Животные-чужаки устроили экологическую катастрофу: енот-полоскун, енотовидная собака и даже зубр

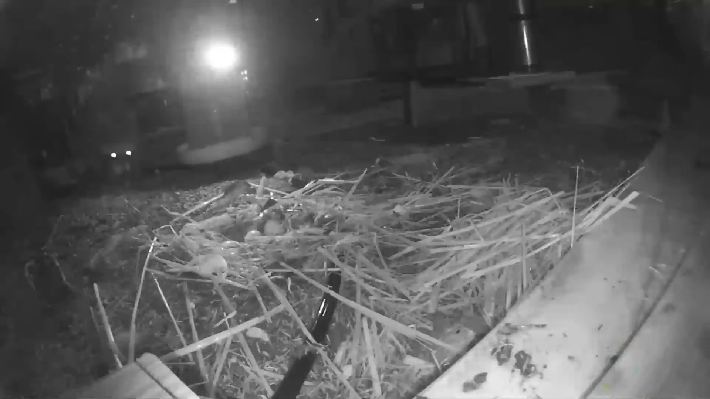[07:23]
Прожорливый чужак может стать причиной вымирания уникальных обитателей Кавказского заповедника.
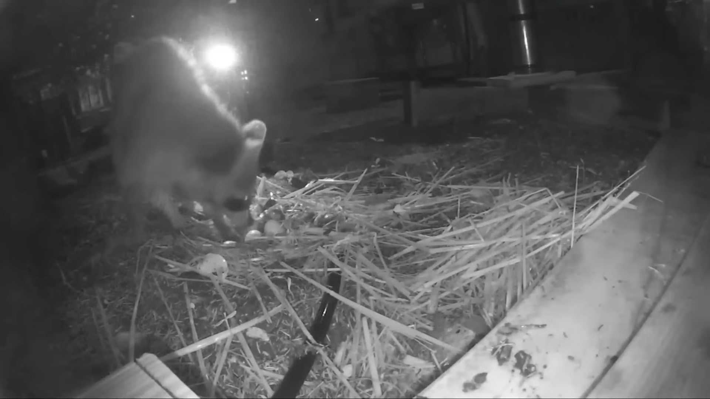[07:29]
Это связано с тем, что он активно поедает местные виды амфибий и рептилий, которые достаточно узкореальные.